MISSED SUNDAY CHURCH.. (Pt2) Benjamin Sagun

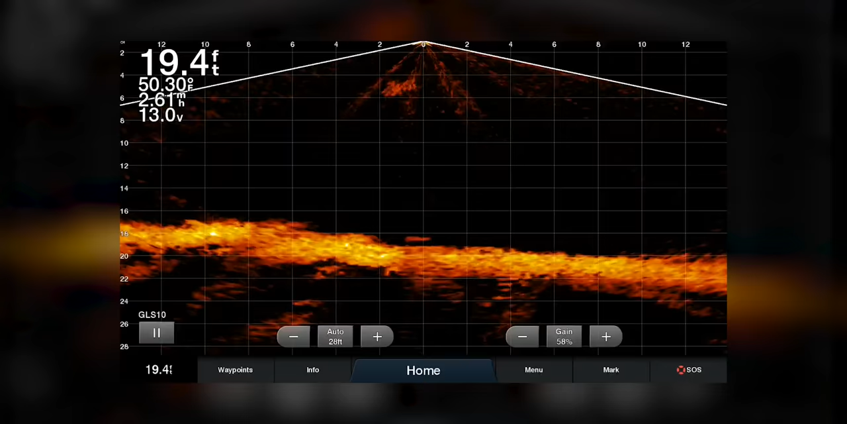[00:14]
On screen: depth 19.4 ft
What is that, 18 feet deep?
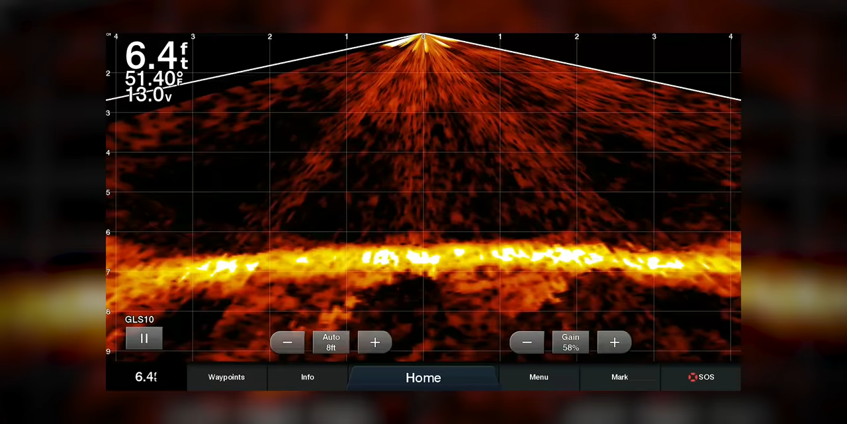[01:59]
On screen: depth 6.4 ft, water 51.40°F
It does look like a cab, like it could be a cab of a vehicle. It's only a couple feet tall.
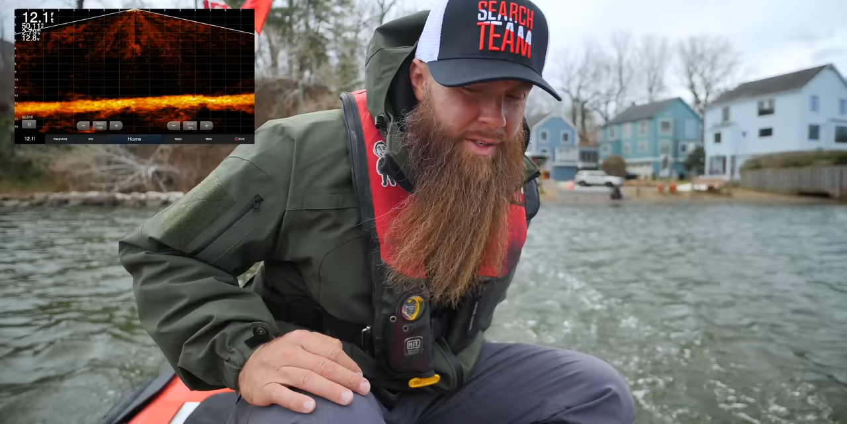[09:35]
It's deep out here. 12 feet.
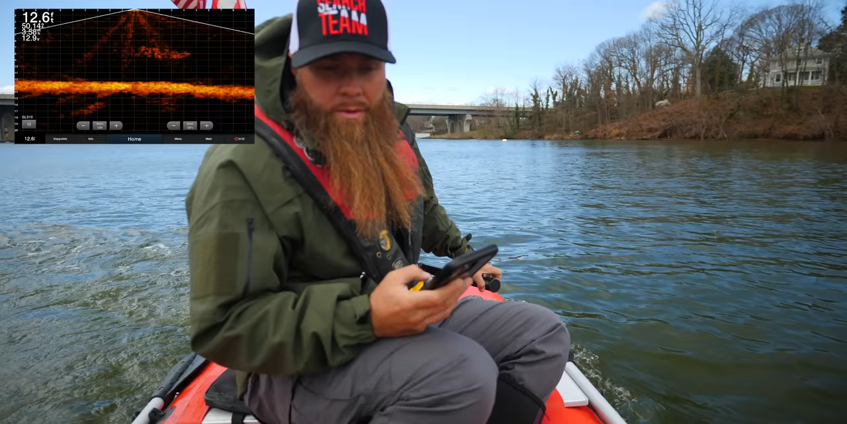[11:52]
What is it? We got something here. I don't see it. I didn't see it on my screen.
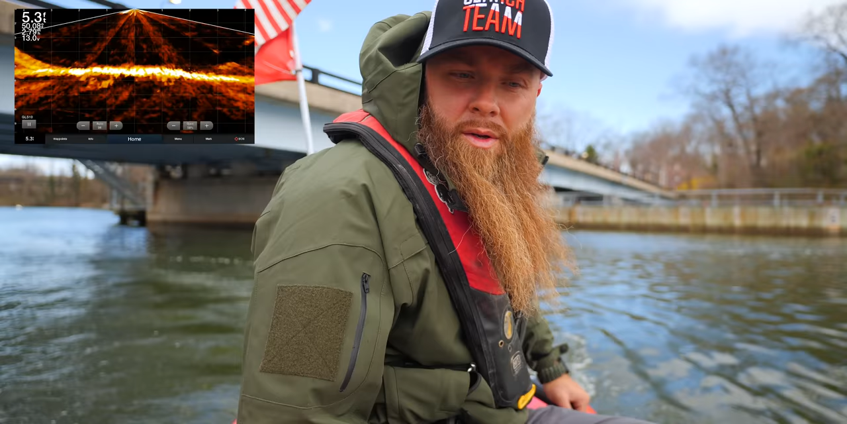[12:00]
Maybe it was just how it was coming up when I turned. So sometimes when you have an object that's coming up and you turn,
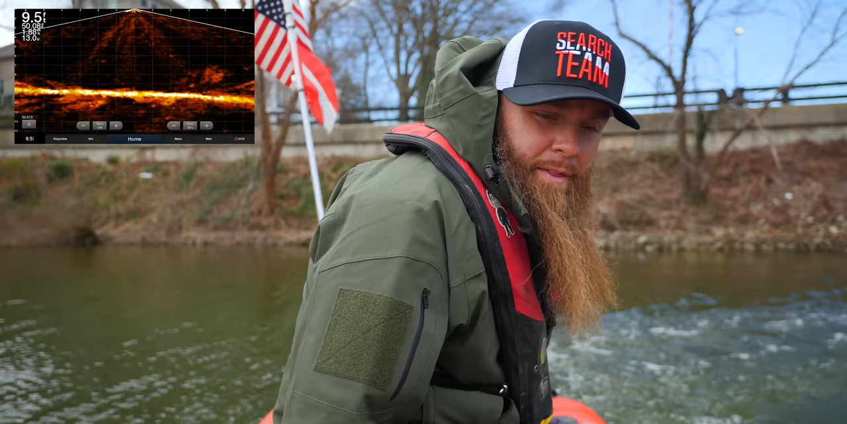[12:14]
it expands it, twists it, and can make it look like something else.
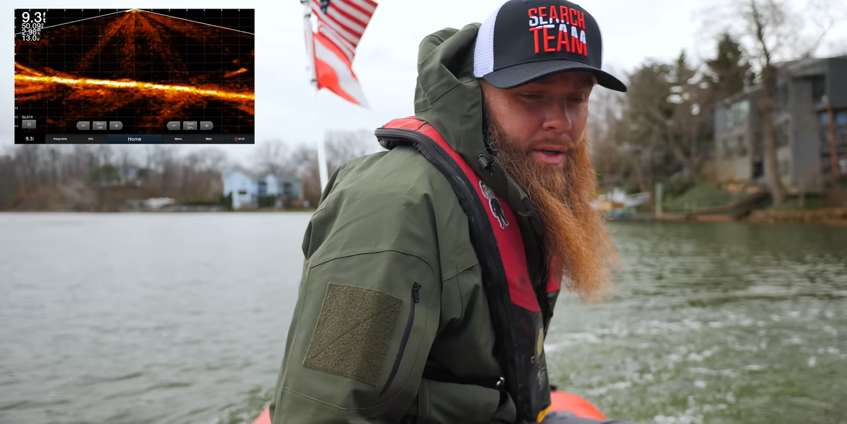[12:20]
I didn't see it on that scan. We'll come back through and get a really solid scan over here. All right, should be coming up on it right about.
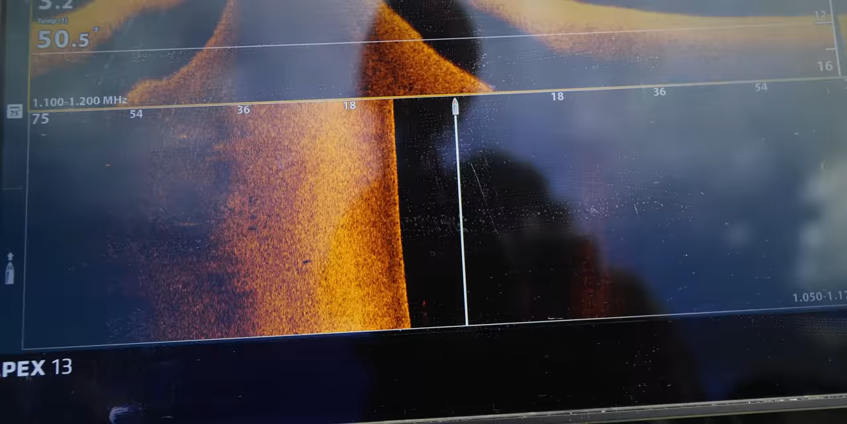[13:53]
There it is, up in the corner. See it right here? Starting to come up. That's right to my right.
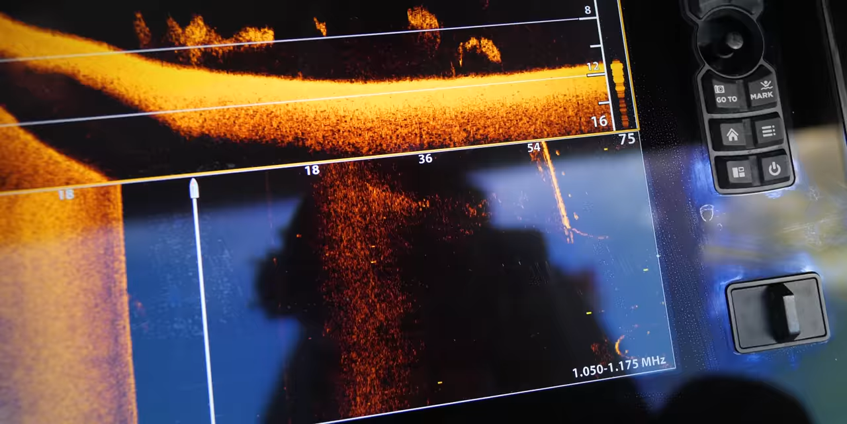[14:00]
Right there. And you can see every single pillar.
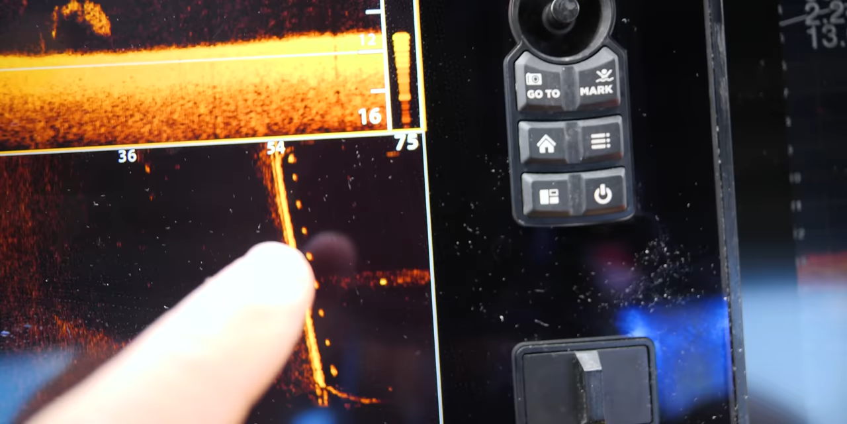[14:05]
Clear as day.
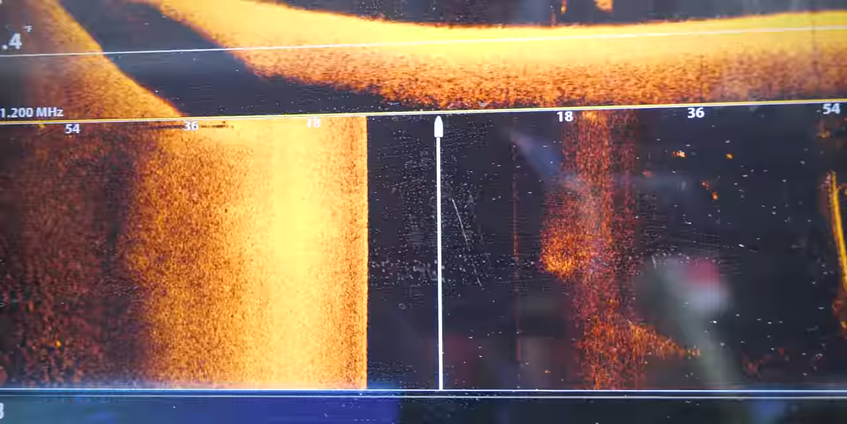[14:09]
Really clear bottom. Almost 12 feet out here. Any anomalies are gonna stick out like a sore thumb.
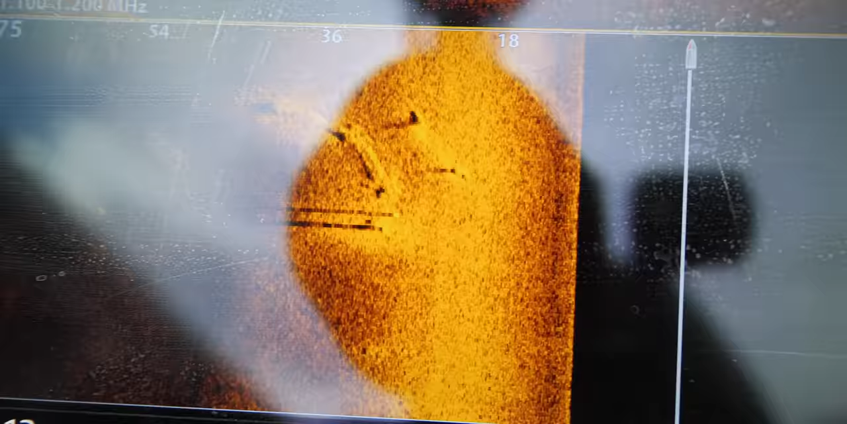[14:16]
Really easy scanning.
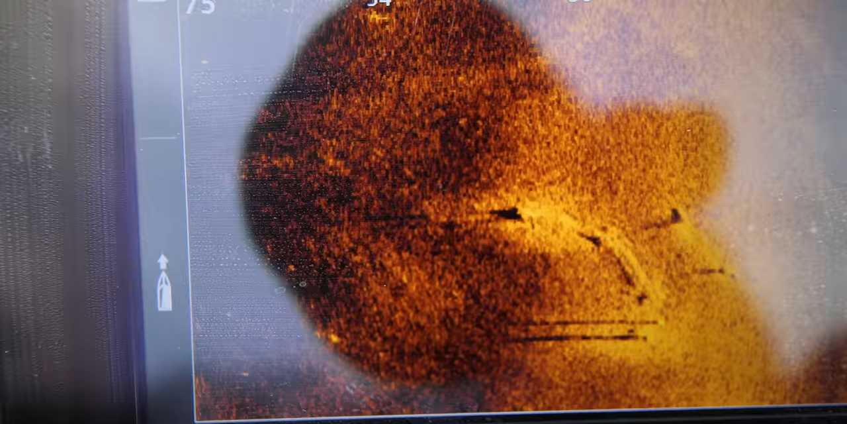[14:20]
You got right there some old wood structures there.
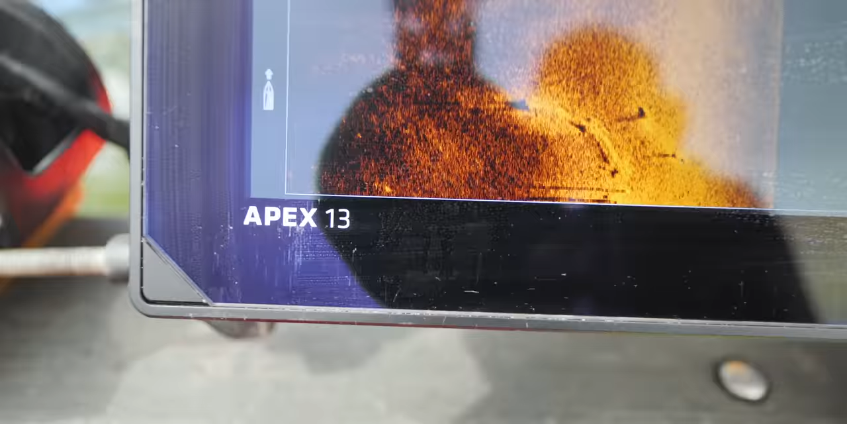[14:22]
I don't think he came off this bridge. There's nowhere for him to come off the bridge at. However, we're here. We're gonna check it.
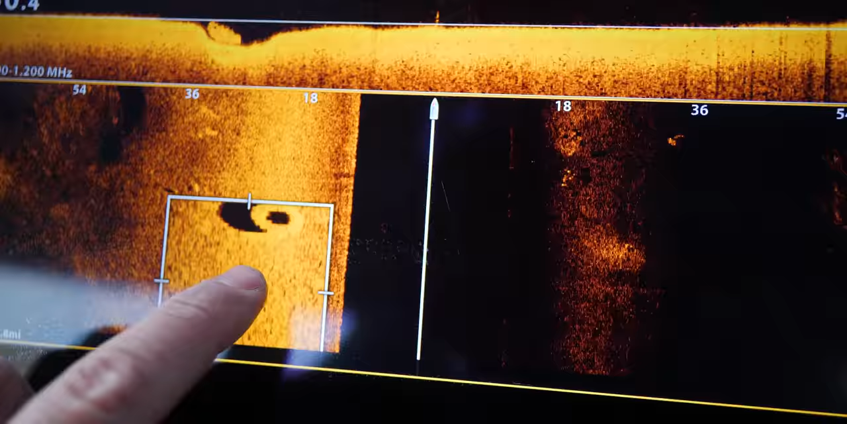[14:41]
You never know what we might find or who we may find. Look at this tire in here. That's as good of a scan as you're gonna get. Really accurate what we're doing out here.